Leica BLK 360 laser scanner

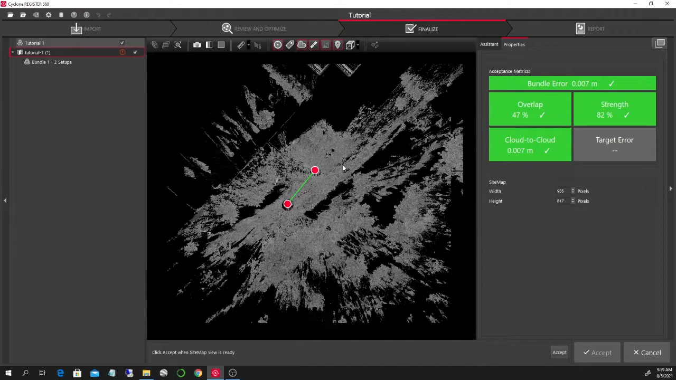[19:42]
in your reports afterwards you click on accept and then you click on accept right so up here you see that um the register software is creating
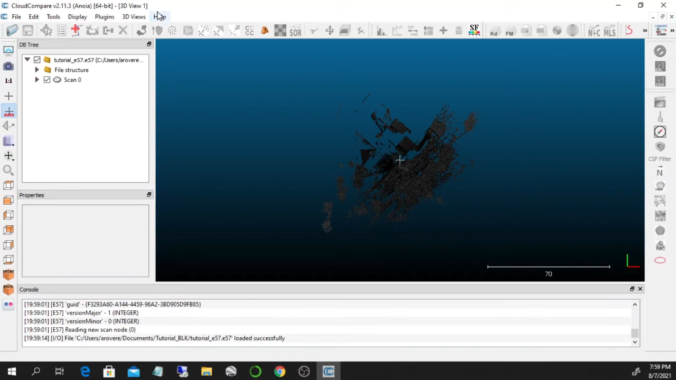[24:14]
my laptop but this is what this is what we have and we can go down here and put rgb in the colors and you will see that
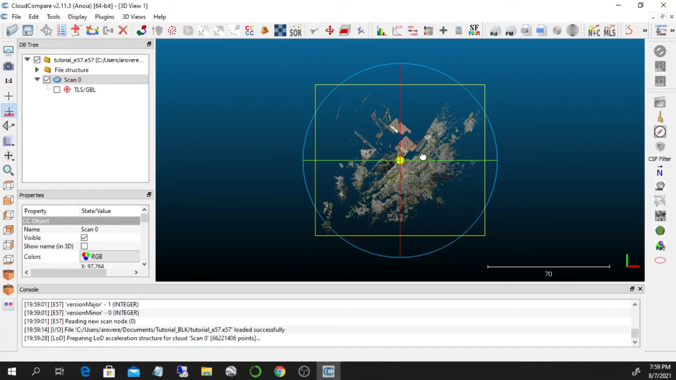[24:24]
your uh your cloud point
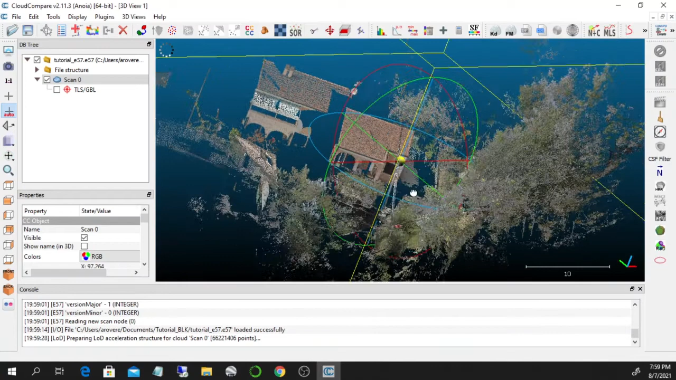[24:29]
reappears uh nicely here you also have a
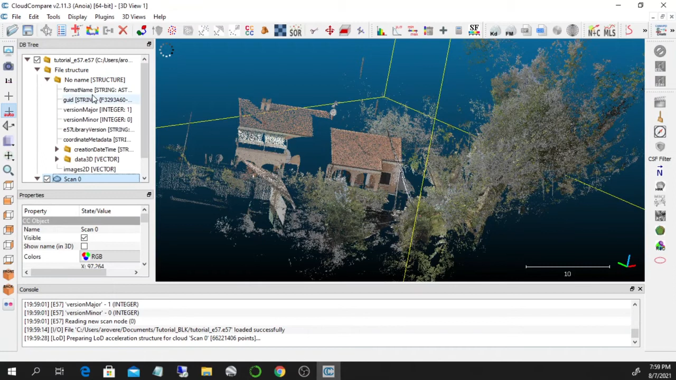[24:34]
file structure here and there's lots of information and metadata about your um about your uh your work so this is the best way
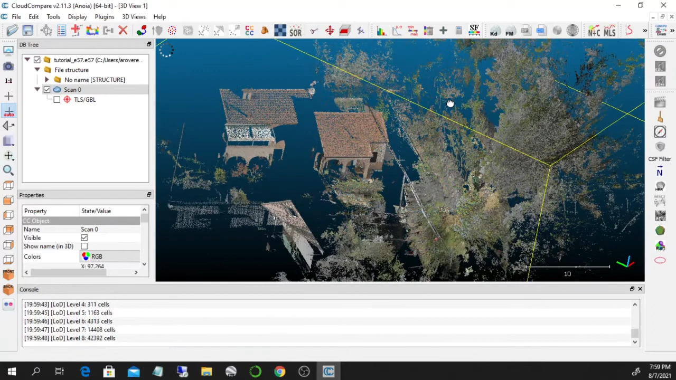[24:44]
to have uh to quickly visualize the cloud point uh and you can also export uh in a series of other formats also going if you want to put this online uh but you can also do some operations such as
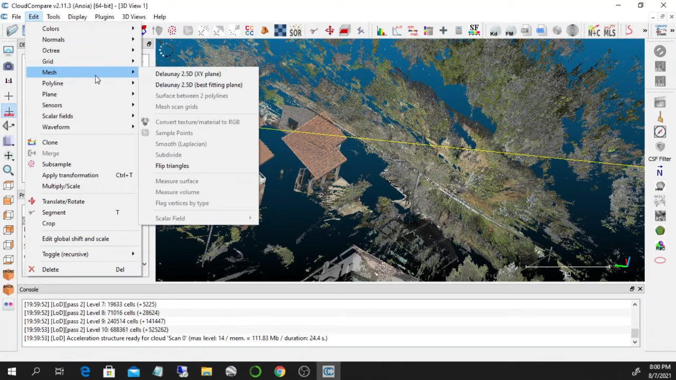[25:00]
creating a mesh which is um uh what what we need then to actually export objects if we want to get objects gather objects online so
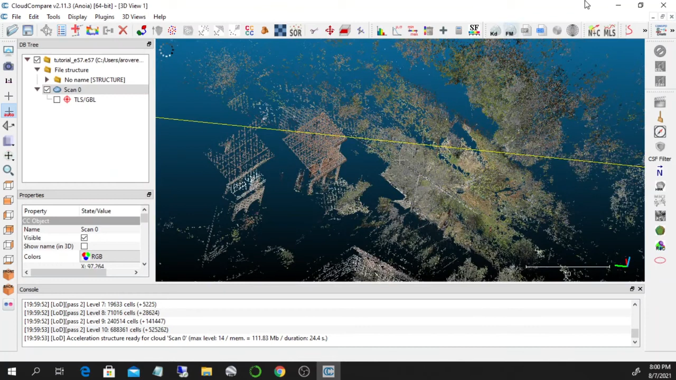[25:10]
uh this is uh uh the the cloud compare just very quickly um it's a it's a well documented software so uh you can really dig into it and try to um try to find out uh as much
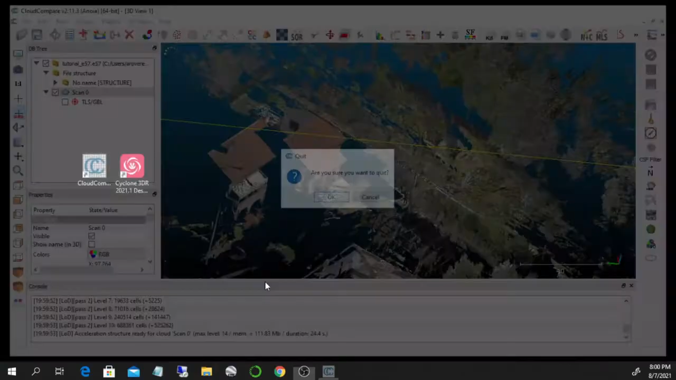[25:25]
as information you want on um on cloud compare the second workflow i
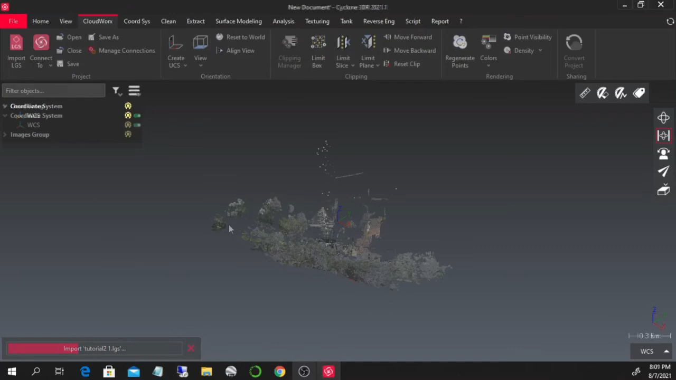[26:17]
okay now that the now that the cloud points
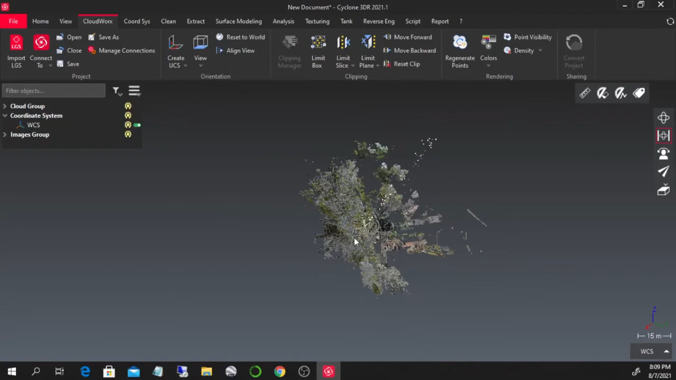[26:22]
have been imported you can see again as we were looking in uh in cloud compare our cloud is here so we can see it and um uh what we can do
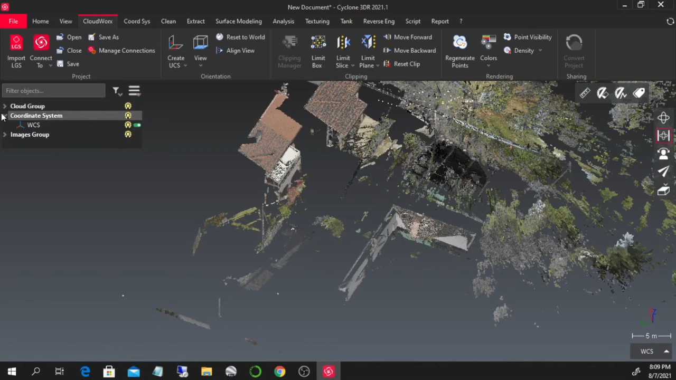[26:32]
are a couple of things first of all we can actually select part of
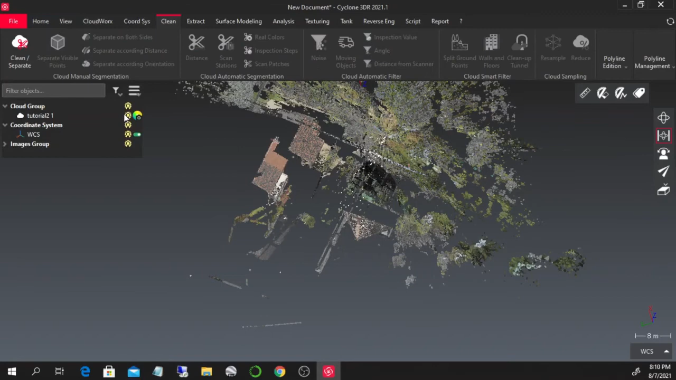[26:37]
this cloud if we go into uh sorry clean clean
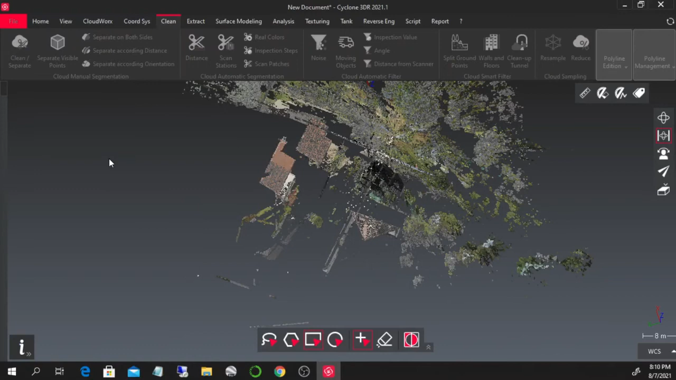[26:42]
and separate uh we can actually uh select uh let's
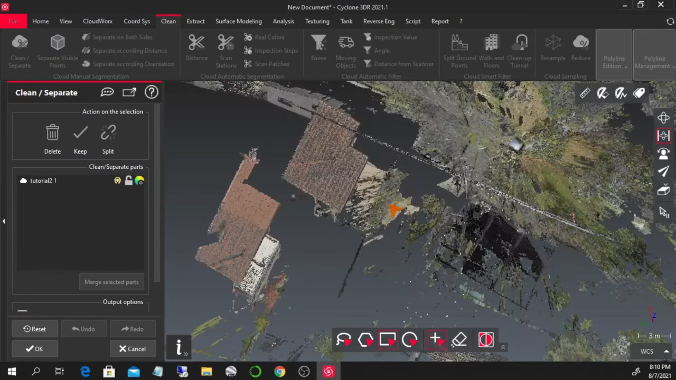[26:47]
say a part of this cloud so i'm gonna select this one i'm gonna keep only this one so you see that now i'm keeping only a small portions of of the cloud this
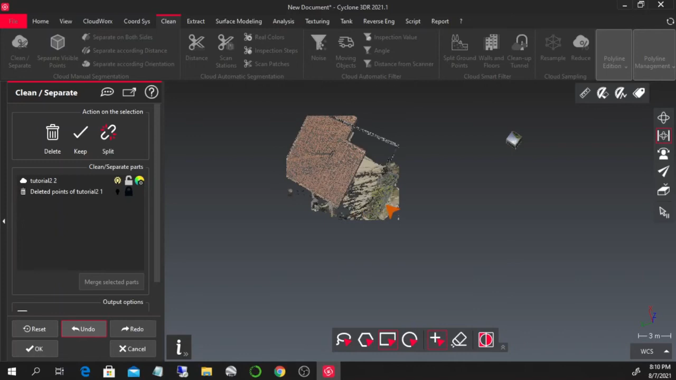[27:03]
okay uh this actually uh helps me when i want to um
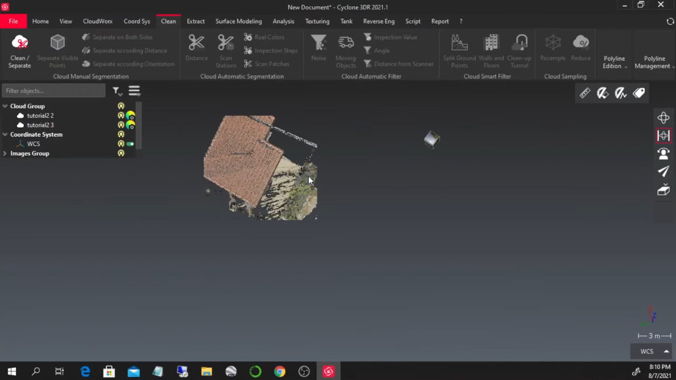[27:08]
to simplify okay i'm gonna keep only this little part of the house and this helps me actually if i want to simplify uh the next steps so if i want to shorten the next steps because uh what we can do now is create an object from what we see here uh and we can do that by okay i'm gonna okay i'm gonna keep this one on
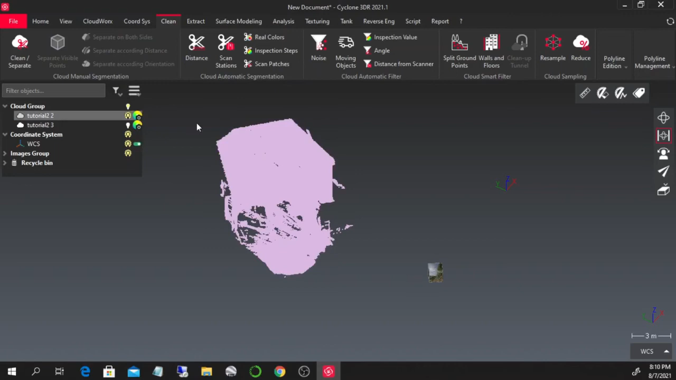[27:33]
i'm gonna do by selecting uh the cloud that we just uh that we just clipped and going into the 3d mesh so
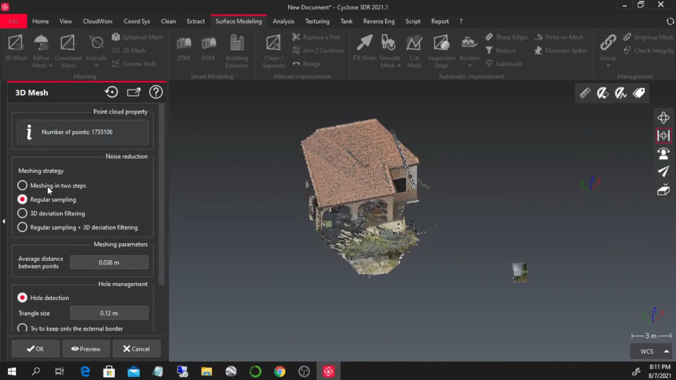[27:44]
we can mesh in two steps uh usually this number should be uh brought down if we want a very precise mesh but for now let's let's keep the
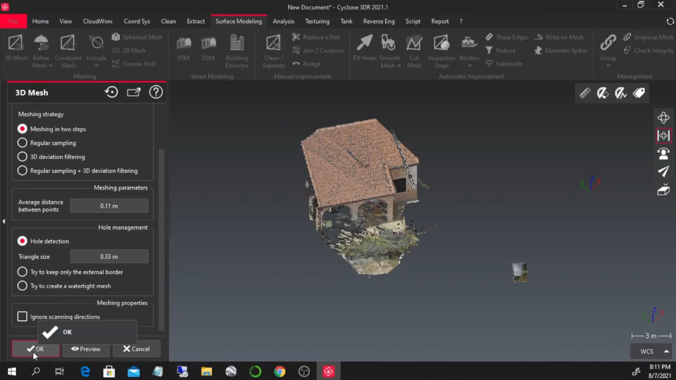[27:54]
the parameters that we have in the software so it's going to be farther faster and now you see that instead of a series of points
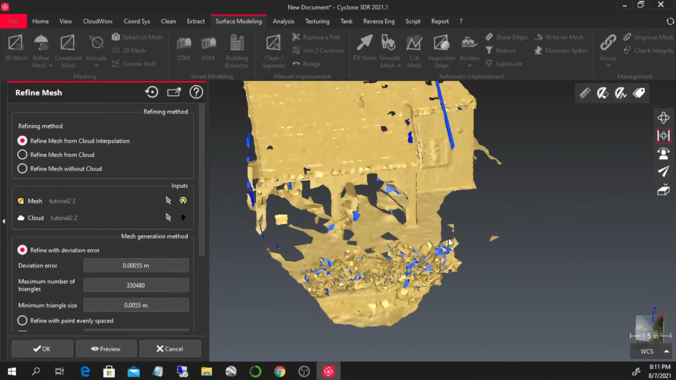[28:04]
you have an object so this is the object of the house that we have here um and then as this is the the two-step mesh creation we're going to ask the program to refine the mesh it's going to take a few seconds um again the larger the project it is the smaller the mesh it is uh the more the the higher the time of calculation will be